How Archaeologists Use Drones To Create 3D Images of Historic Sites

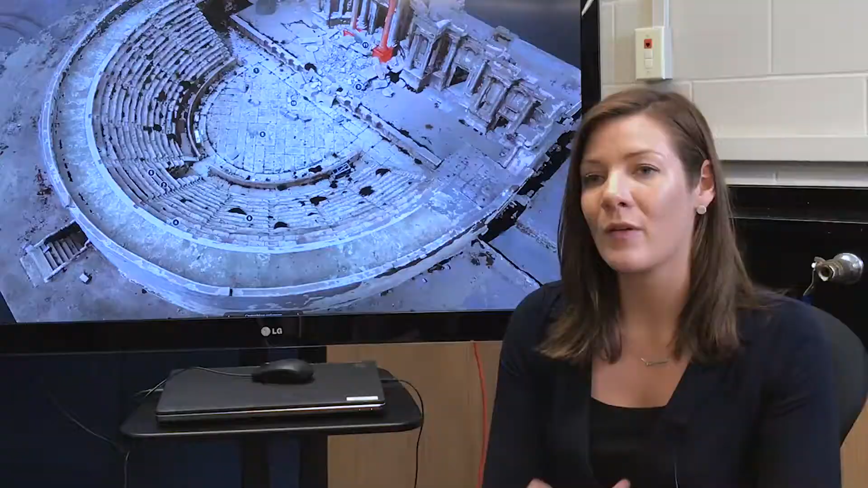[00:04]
The drone work is really really important in terms of preserving cultural heritage because it offers a really rich document that can be created in just a matter of days and so the model of Palmyra that you see behind me was created relatively quickly a couple of weeks of drone work and that's something that's much much quicker than traditional archaeological campaigns and you get a really accurate up-to-the-minute document of the state of preservation or destruction of a particular site.
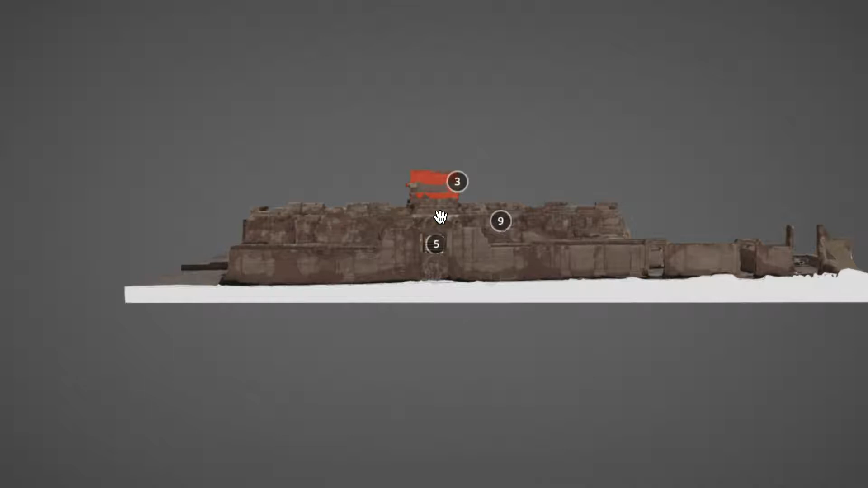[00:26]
This site is Palmyra which is a site in Syria that was
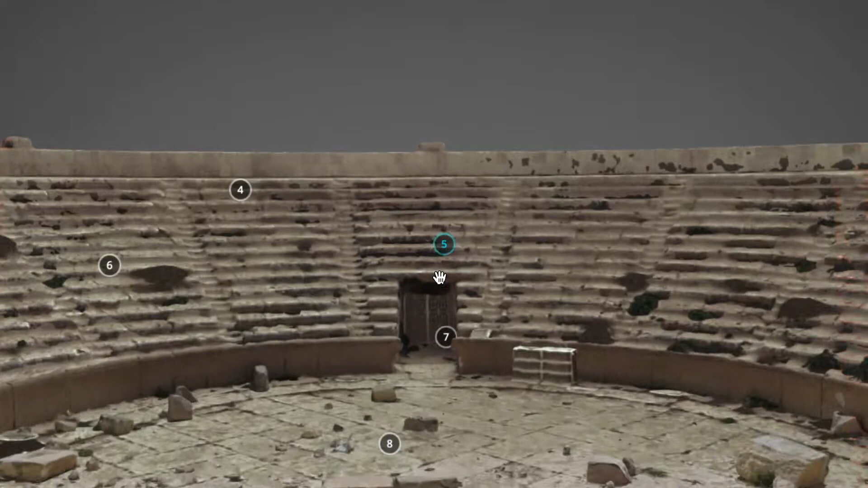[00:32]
destroyed largely by ISIS in 2016 and aerial drone work has allowed for the reconstruction of
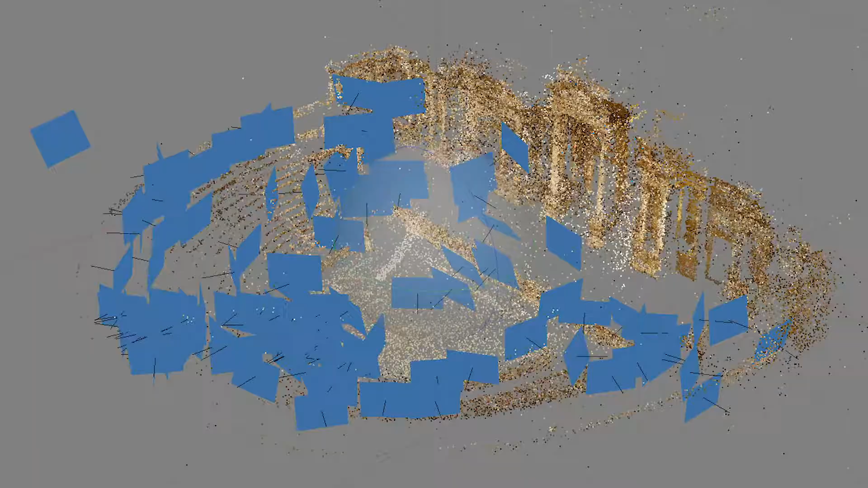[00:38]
this site in the digital realm and so that's really important because it explains